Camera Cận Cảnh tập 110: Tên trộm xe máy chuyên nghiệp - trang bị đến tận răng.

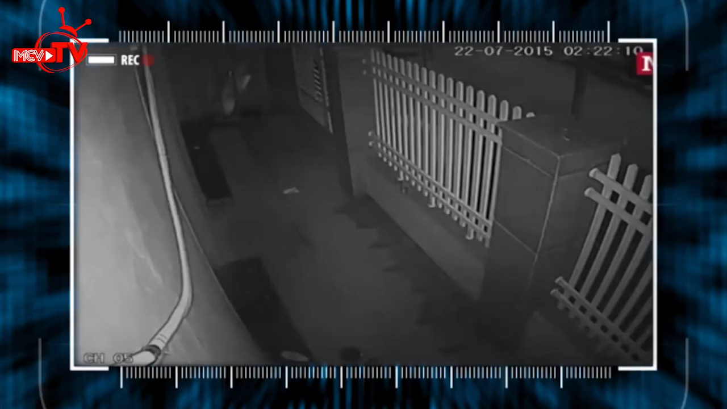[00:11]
Đây là một đoạn phim do camera an ninh của một căn hộ ghi lại được vào khoảng 2 giờ 20 phút sáng. Một người đàn ông đã leo vào hàng rào và nhanh chóng dắt một chiếc xe khỏi căn nhà. Hãy cùng phân tích lại đoạn clip để xem làm thế nào anh ta có thể lấy chiếc xe một cách dễ dàng như vậy. Trên màn hình camera, bất ngờ xuất hiện một người ăn mặc kỳ quái với những động tác rất nhanh nhẹn. Và chỉ trong vòng 15 giây, anh ta đã vượt rào thành công.
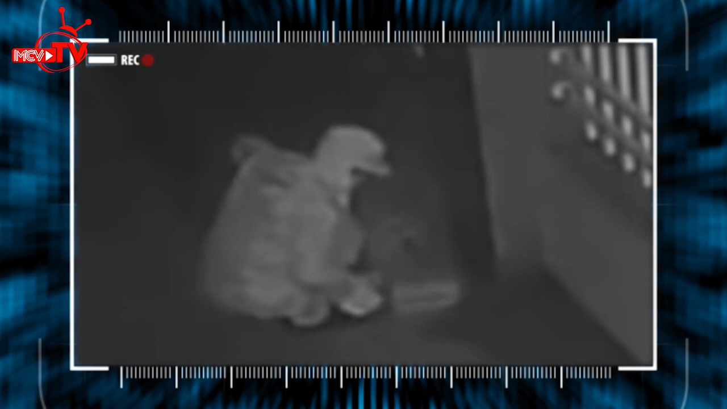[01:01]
Đầu tiên, hắn ta lấy từ trong hộp dụng cụ của mình ra một vật gì đó, có lẽ là một chiếc kềm cộng lực. Tiến lại gần cổng sắt, hắn cẩn thận quan sát kỹ xung quanh một lần nữa. Và 3 phút sau, chiếc khóa cổng đã bị bẻ gãy. Đến lúc này, hắn từ từ tiến vào trong nhà. Và nơi này có một chiếc xe máy. Vẫn dùng chiếc kềm cộng lực đó, tên trộm nhanh tiến lại gần chiếc xe. Có lẽ chiếc xe đã được chủ nhân khóa rất cẩn thận, nên hắn mất khá nhiều sức lực và thời gian.